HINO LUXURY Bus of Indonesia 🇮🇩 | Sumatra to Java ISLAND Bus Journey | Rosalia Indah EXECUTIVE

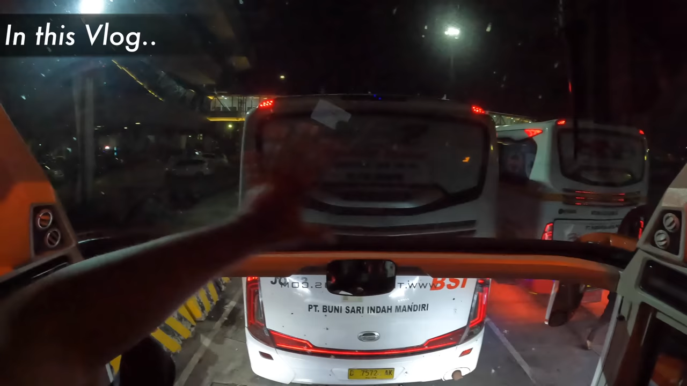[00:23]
यहाँ पे बसेस का आप लाइनअप देखिए, सब जो है अभी शिप के अंदर जाएंगे। भाई साहब फेरी की साइज देख लो, आइसबर्ग ना आ जाए बस।
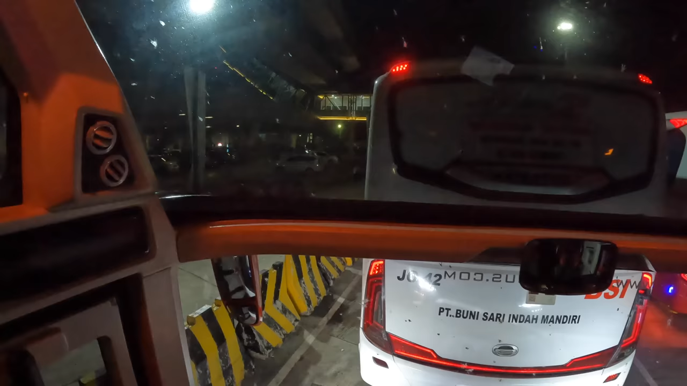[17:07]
अच्छा फिलहाल जो है हम अपनी बारी की वेट कर रहे हैं। यहाँ पे बसेस का आप लाइनअप देखिए, सब जो है अभी शिप के अंदर जाएंगे।